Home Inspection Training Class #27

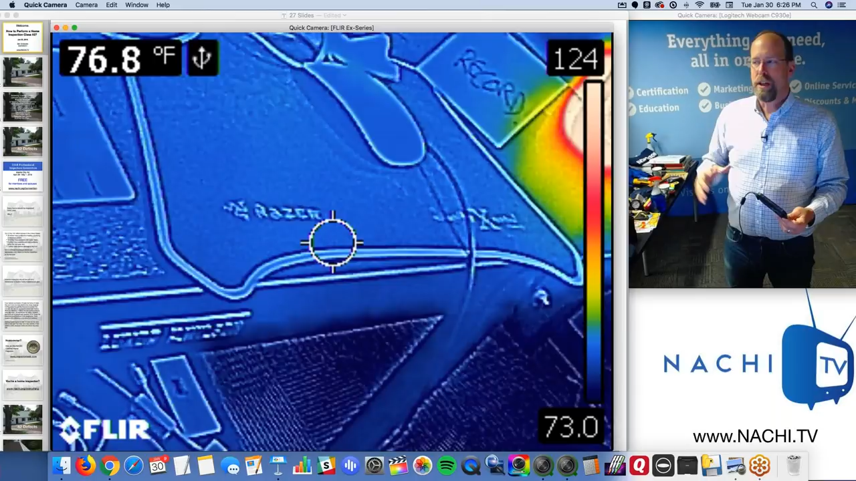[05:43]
On screen: spot 76.8°F
So if water intrudes into the groundwater, comes into the structure,
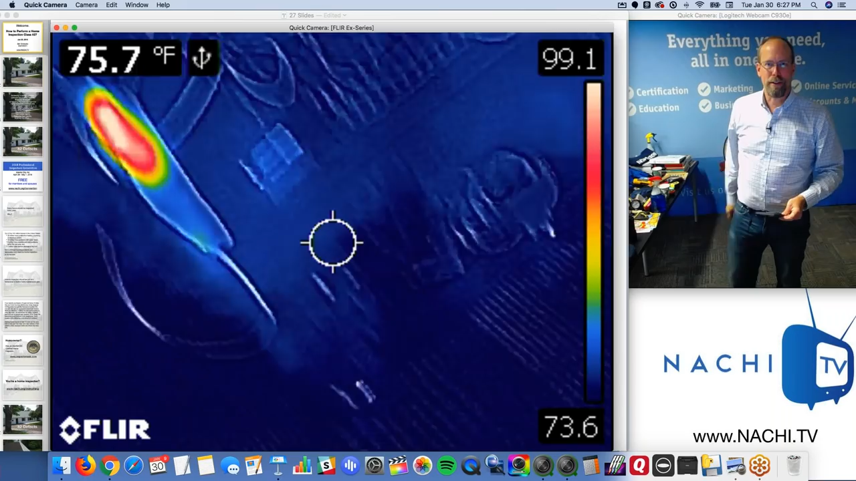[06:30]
On screen: spot 75.7°F
So if you know those two things and a few other things through your training,
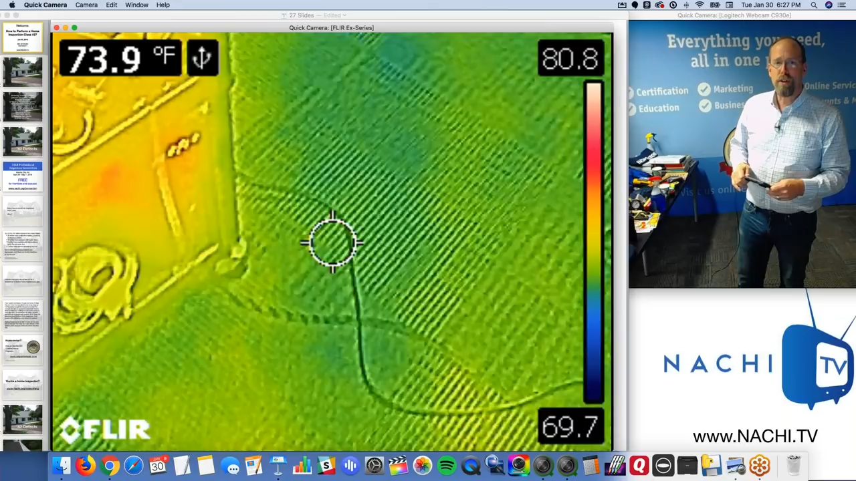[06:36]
On screen: spot 73.9°F
you'll be able to use this device and perform a better home inspection.
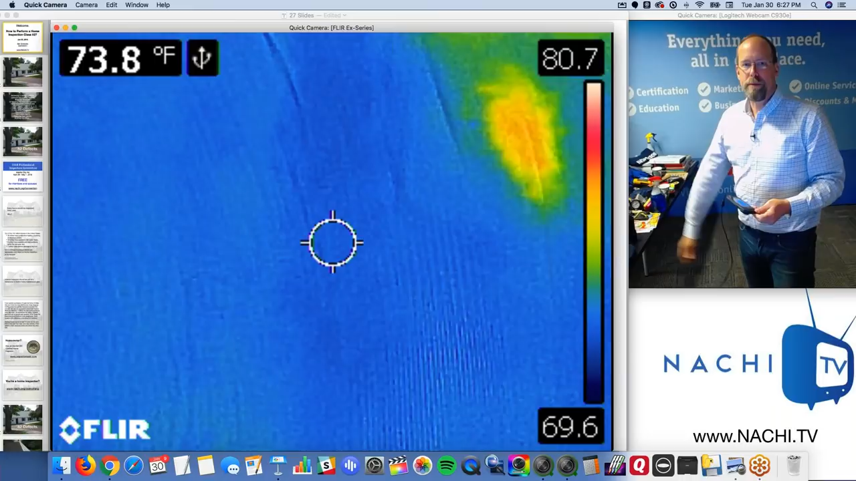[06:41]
On screen: spot 73.8°F
The FLIR C2 camera helps home inspectors do better home inspections, simply.
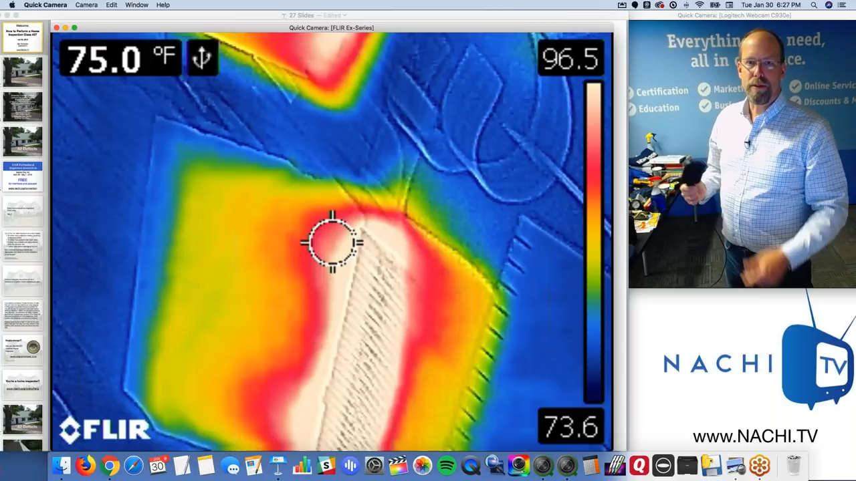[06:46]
On screen: spot 75.0°F
And so don't freak out. It's kind of like a flashlight.
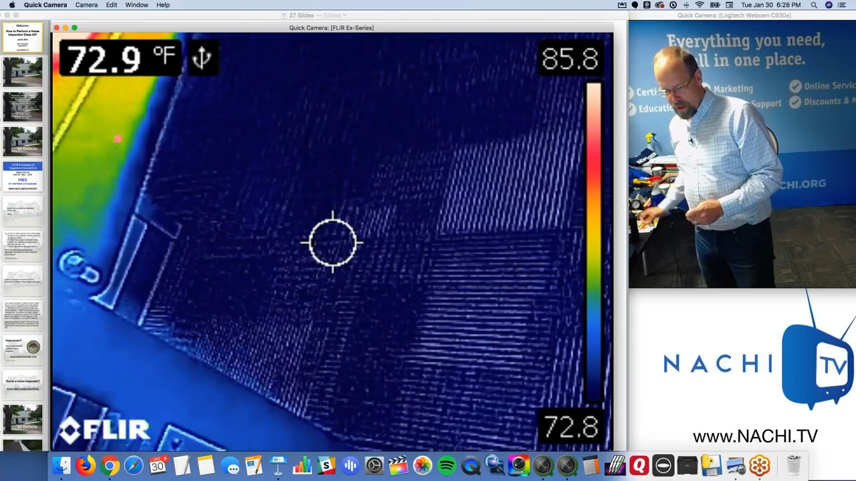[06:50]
On screen: spot 72.9°F
And get trained before you buy one of these things.
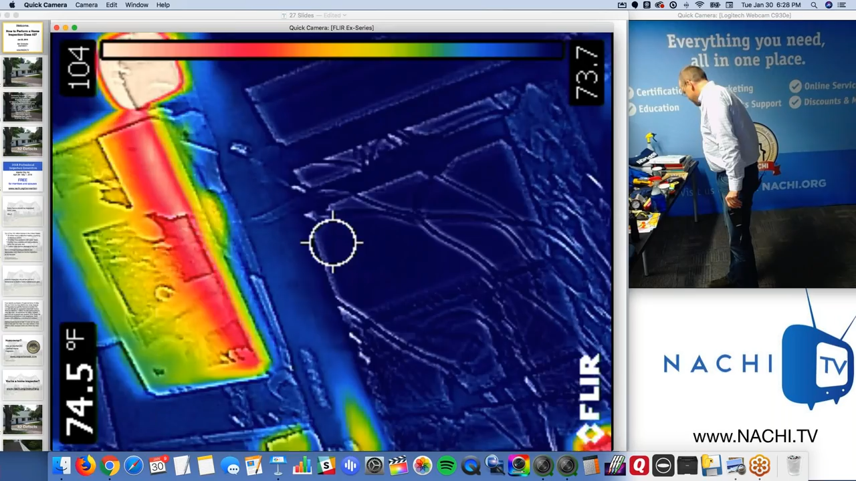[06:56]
On screen: spot 74.5°F
And you also have to have one of these.
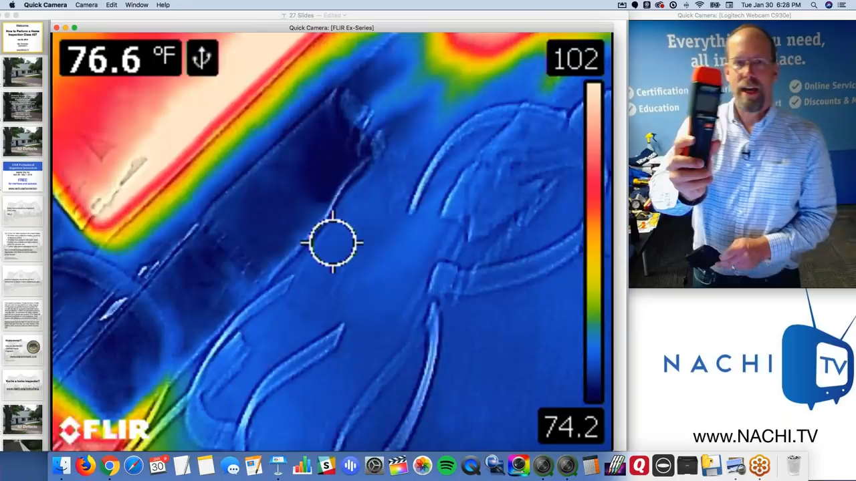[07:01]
On screen: spot 76.6°F
It's the companion to every infrared camera. It's a moisture meter.
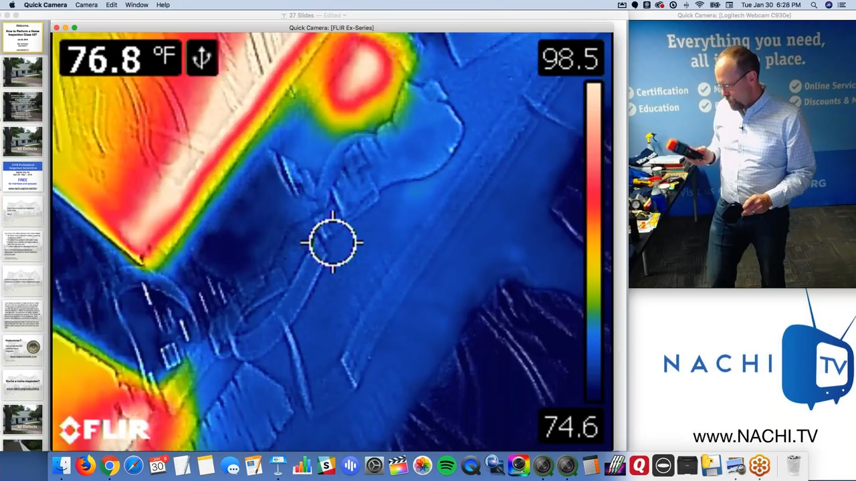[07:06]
On screen: spot 76.8°F
Because you don't want to just say, oh yeah, that cold spot there, that's water, without first checking it, right?
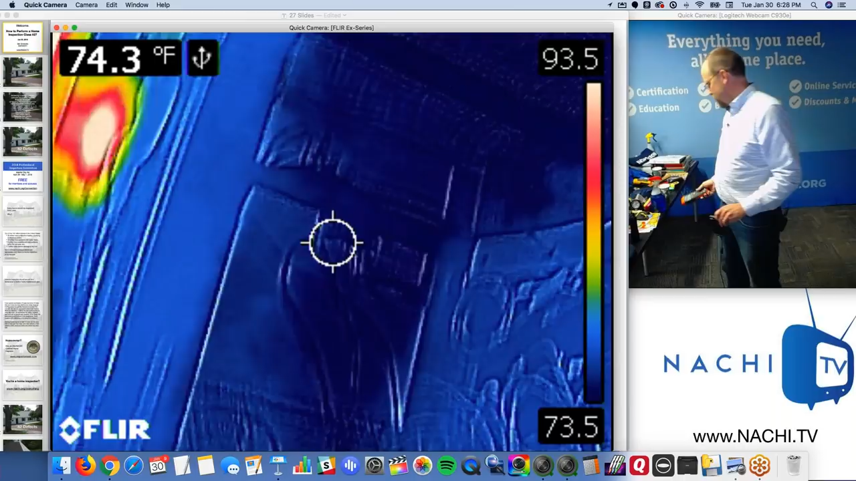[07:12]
On screen: spot 74.3°F
So that's some good advice there.
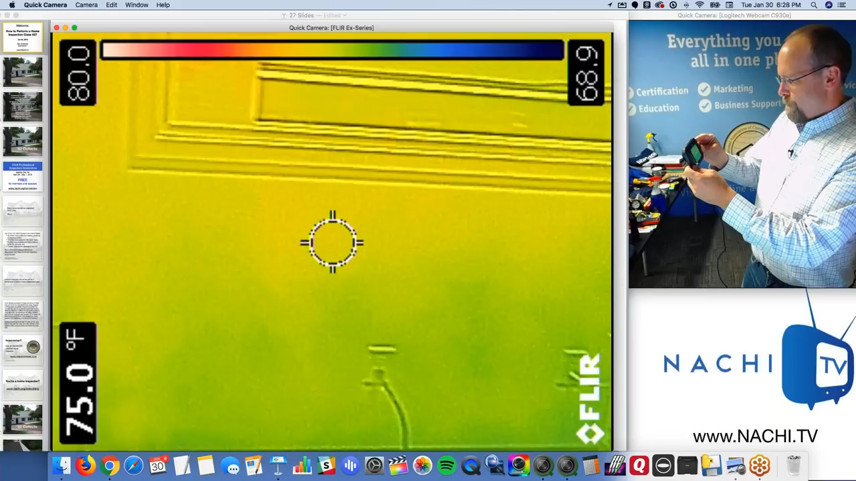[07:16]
On screen: spot 75.0°F
So if you're looking for an infrared camera, I highly recommend getting one, the FLIR C2.
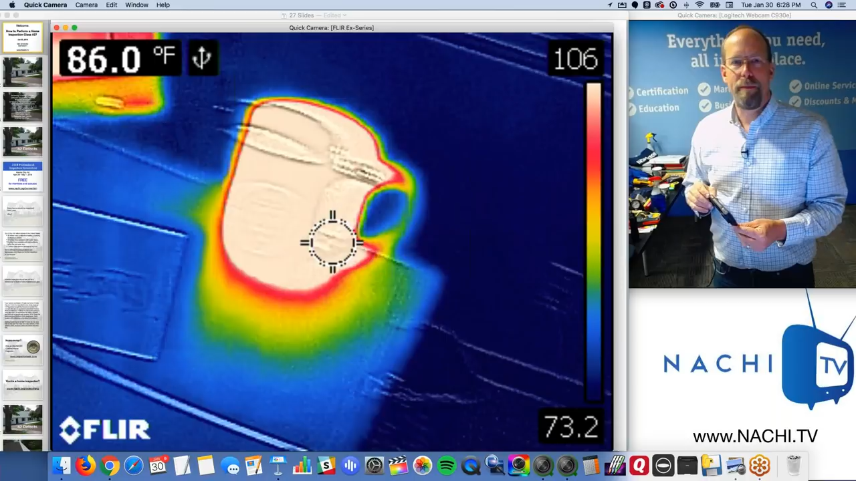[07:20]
On screen: spot 86.0°F
This is my personal one.
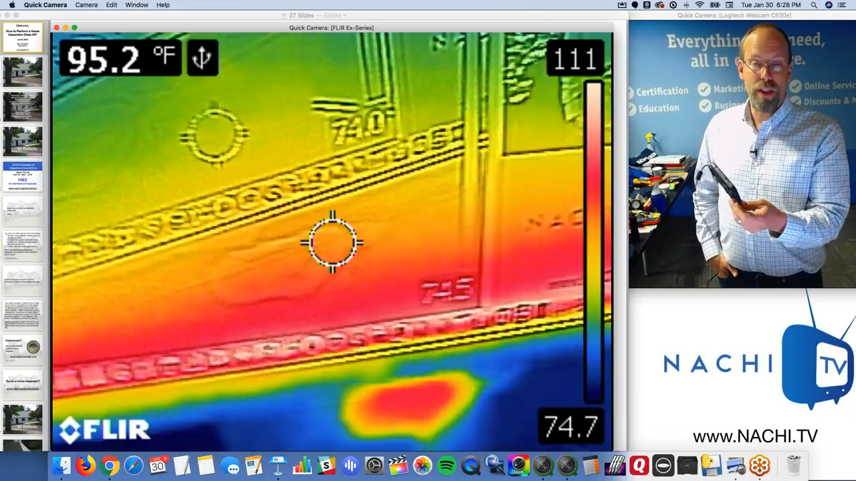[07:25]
On screen: spot 95.2°F
FLIR C3 has a Wi-Fi connection, a little sketchy. The other ones are really good too.
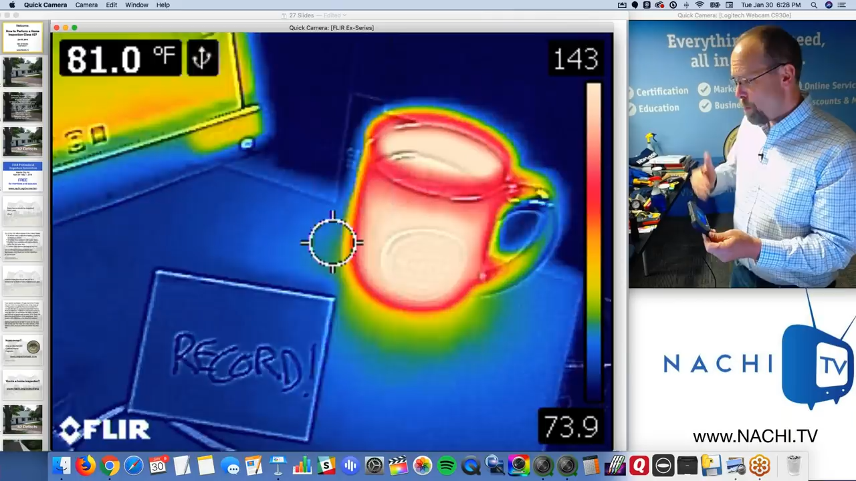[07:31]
On screen: spot 81.0°F
The more money you spend on infrared cameras, the better images you'll see.
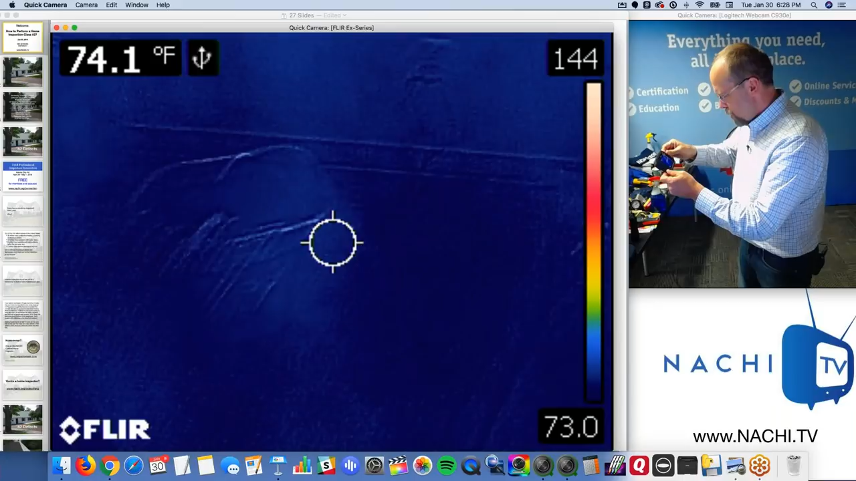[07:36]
On screen: spot 74.1°F
The more you'll see, right?
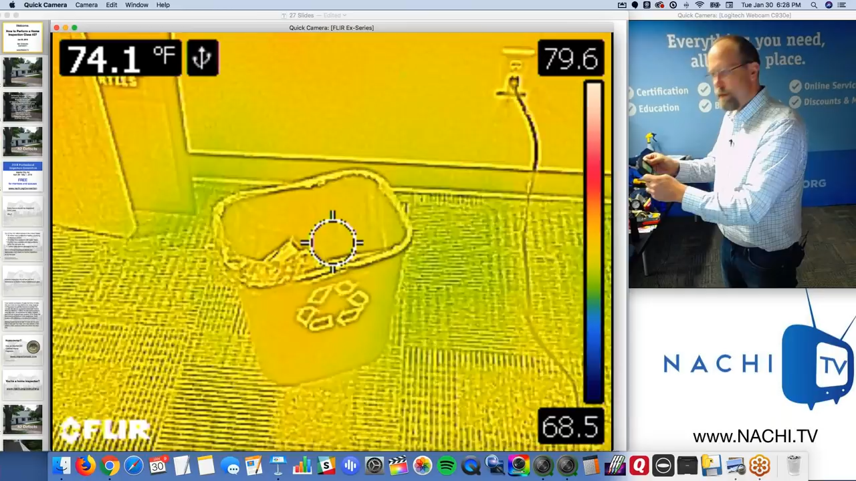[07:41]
On screen: spot 74.1°F
The better resolution, the better lens, the better brains in the camera, and the better inspector you'll be. With him.
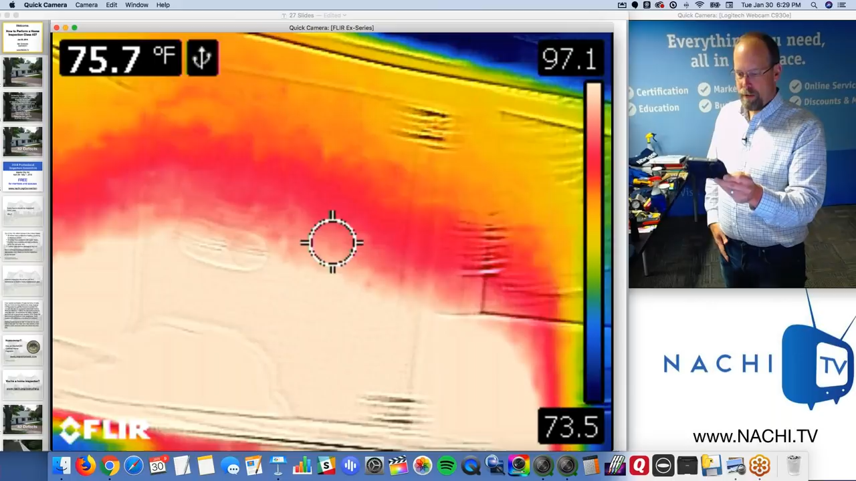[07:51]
On screen: spot 75.7°F
But, you know, this is a pretty good, decent, affordable first camera.
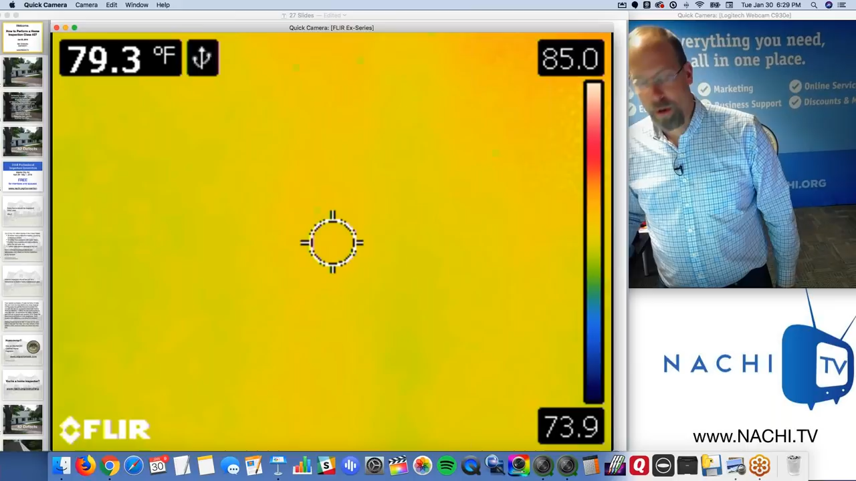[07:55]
On screen: spot 79.3°F
It fits right in your pocket, too. It's pretty cool.